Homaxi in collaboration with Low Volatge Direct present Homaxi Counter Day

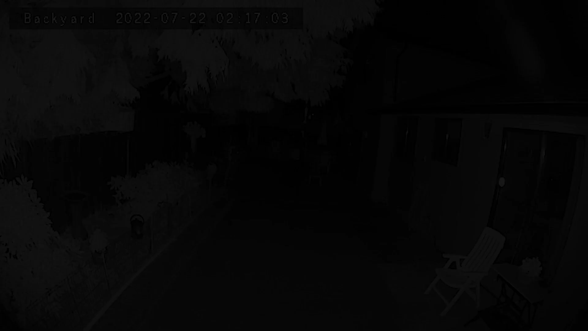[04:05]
Traditional infrared cameras deliver black and white picture at night,
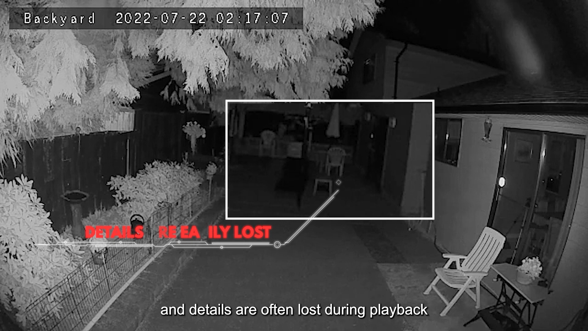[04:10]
and details are often lost during playback, which cannot be used as an effective criminal evidence. Cameras can't be recognized at night, so it can't play a good role of active deterrence.
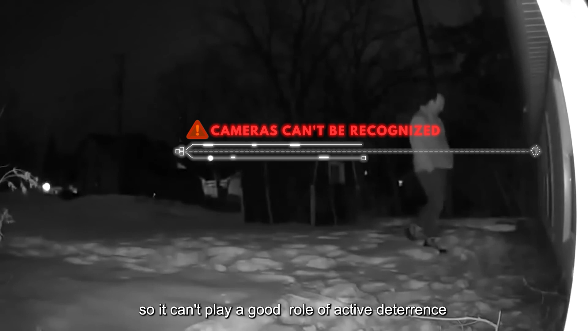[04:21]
It may cause power consumption and light pollution if you choose to use full-color cameras.